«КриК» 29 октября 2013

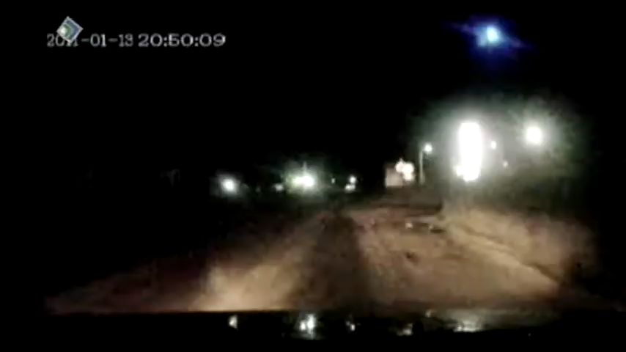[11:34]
По их словам, нарушитель двигался по райцентру на огромной скорости, порой заезжая на пешеходные дорожки. Испуганные сельчане позвонили в полицию. Вблизи автозаправки экипаж ДПС обнаружил нарушителя общественного спокойствия. Зажимай. Зажимай.
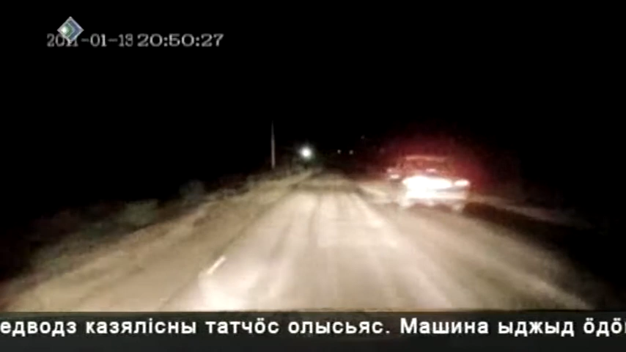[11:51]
Право прижаться, остановиться. Стой, лишь бы не убежал. Стой. Право прижаться, остановиться.
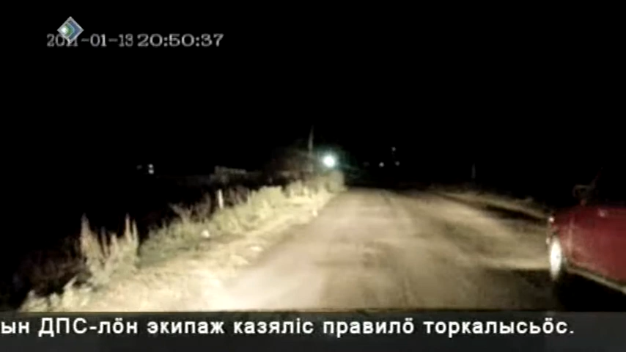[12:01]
Подчиняться полицейским молодой человек не захотел и на огромной скорости рванул по проселочной дороге. В машине, кроме водителя, были два пассажира – парень и девушка. Он далеко не убеет, лишь бы люди не пострадали. Водитель семерочки, право прижаться, остановиться. Там дорога перекрыта, перекрыта, дальше нету движения. На эти требования полицейских водитель только прибавлял газу. Позже это опрометчивое решение сыграло слегачем злую шутку. На одной из кочек легковушку подбросило вверх.